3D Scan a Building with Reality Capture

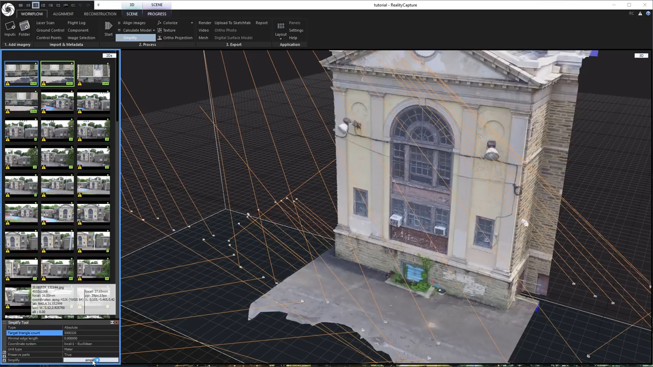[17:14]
but we're going to reduce it down to about 5 million which should be easy enough for any program to handle so we've got it set to 5 million and then we'll just click simplify and this actually goes pretty quick about a minute or two ok there we go it took just over two minutes
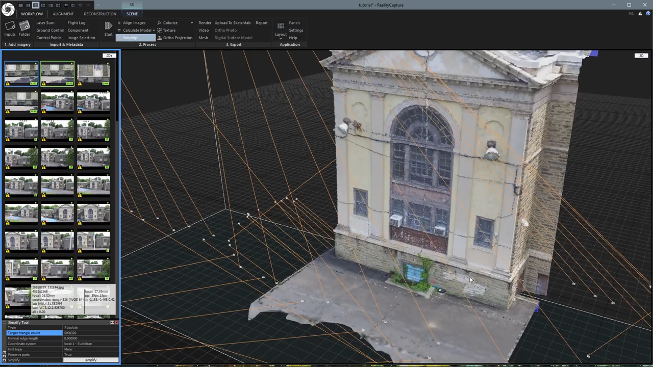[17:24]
and now we can see things look pretty good and we can actually increase this clipping box
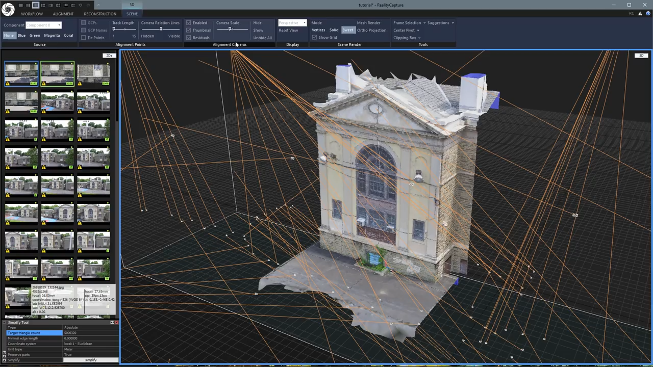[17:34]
come here to edit
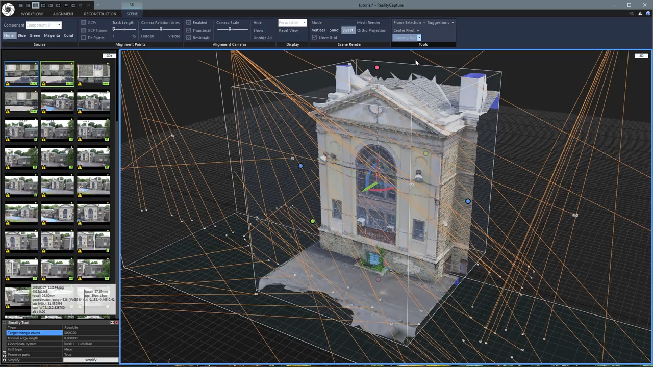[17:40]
clipping box and now we can actually expand it back out and see the whole building
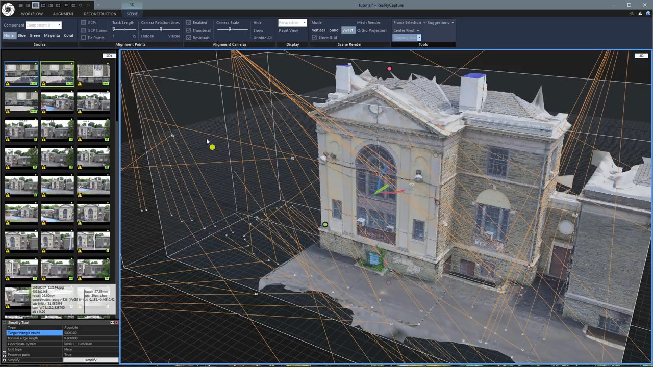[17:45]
bring that down bring the top up zoom out a little bit
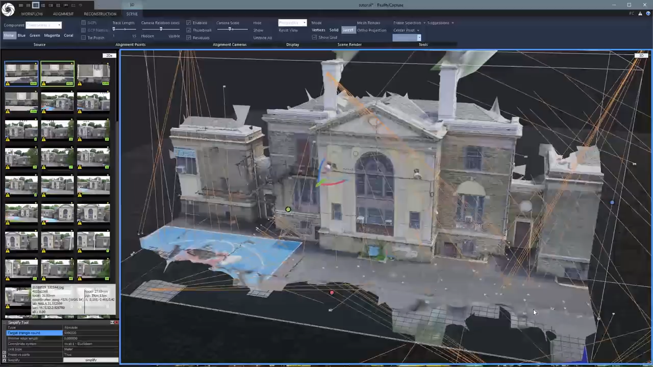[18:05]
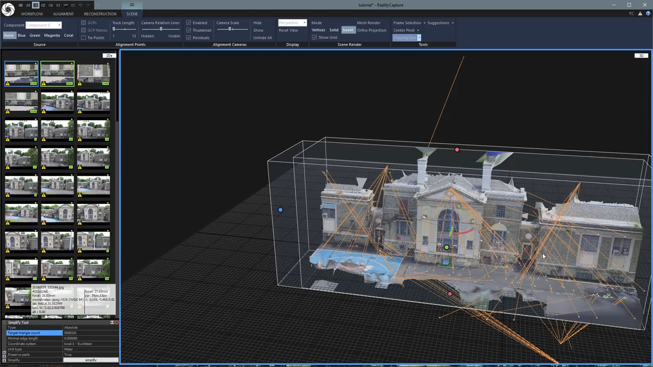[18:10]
and yeah that is looking much better now
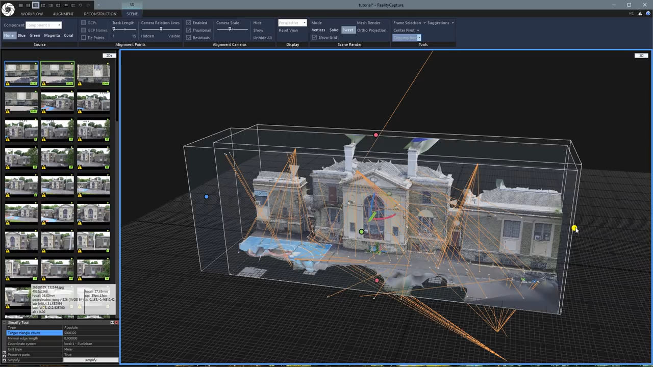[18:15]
and we can get the whole building in and
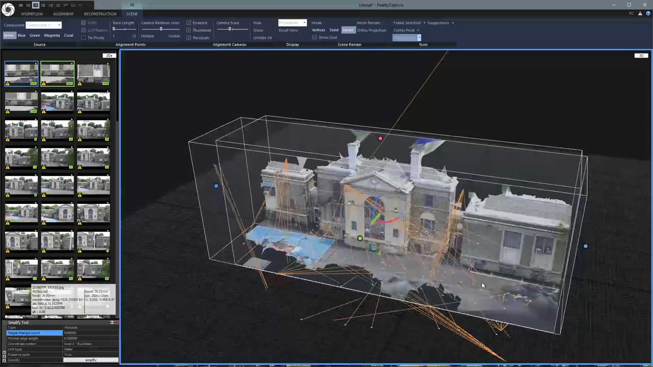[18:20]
yeah you're pretty much ready to export at this point
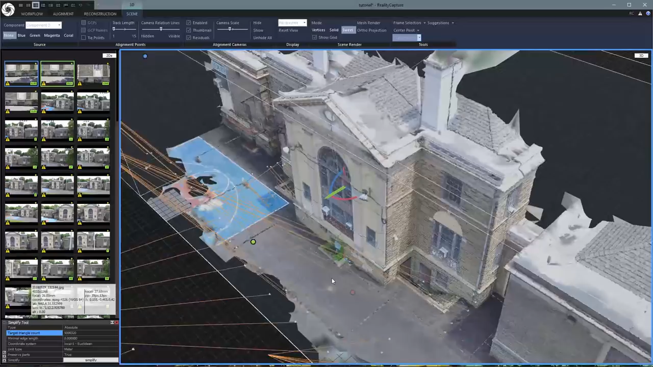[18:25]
let's just double check and make sure everything is not being clipped
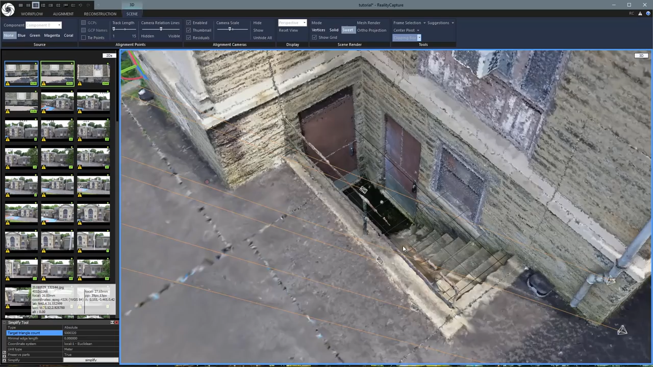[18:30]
ok we've got our ground inside there move over to this side
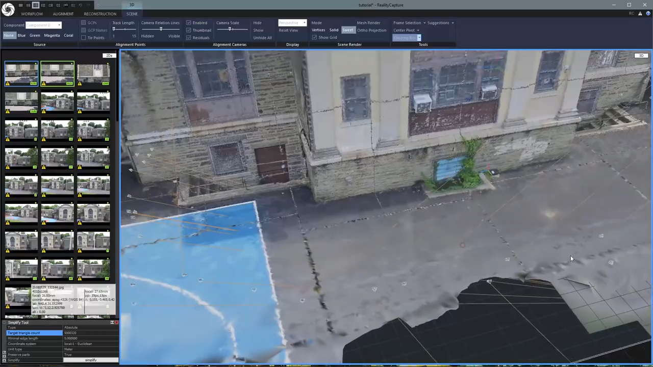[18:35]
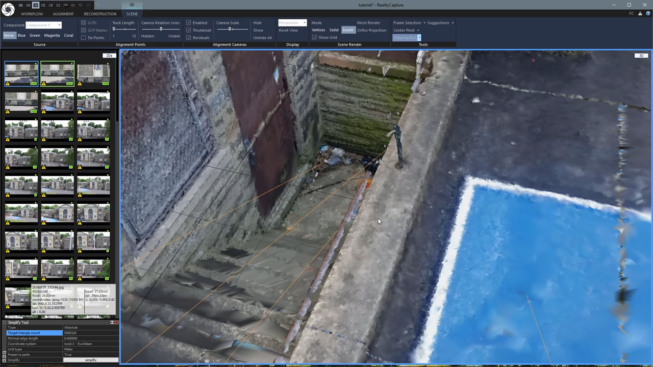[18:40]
and we've got our ground inside there
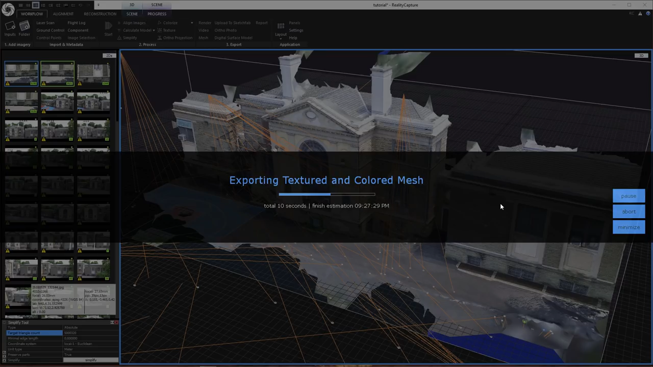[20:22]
so here we go this is it in 3D code I just loaded it up it was laying on its back so I had to rotate it a little bit
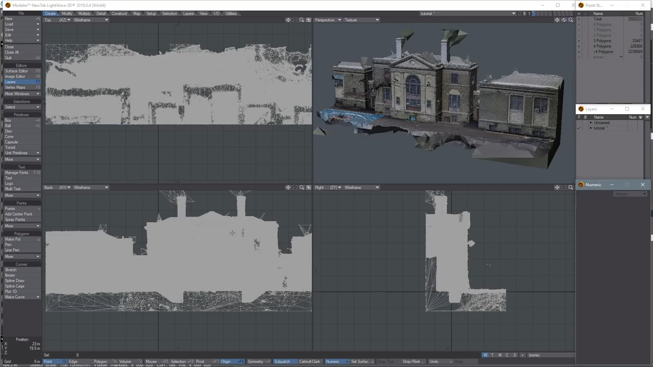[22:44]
you can see the wire frame here is pretty dense but it loads just fine you can zoom, rotate around